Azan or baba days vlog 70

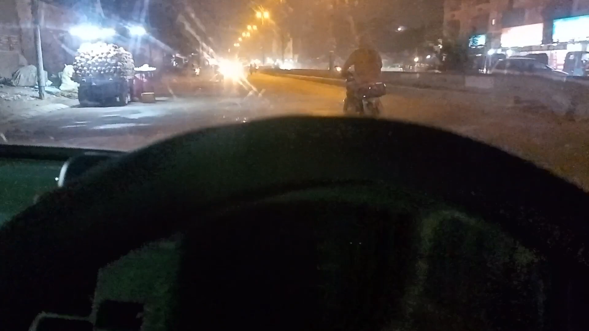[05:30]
ये छू मंतर तुम्हारा भाई, भाई फुल अल्ट्रा ड्राइवर है, लाइटें खुली नहीं है तुम्हारे भाई ने, देखो ये लाइटें खुलेंगे यार, ये खुल गई लाइटें,
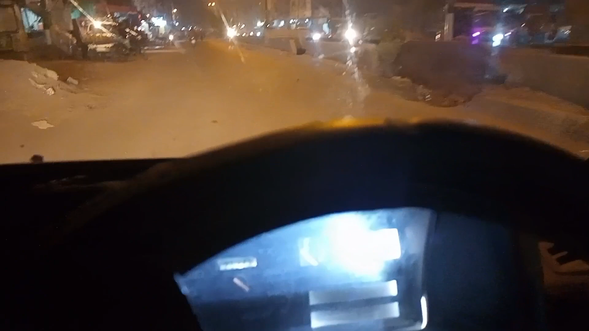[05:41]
तो भाई मीठे की लाइटें भी जल गई हैं, तो हो दूध वाला आ गया,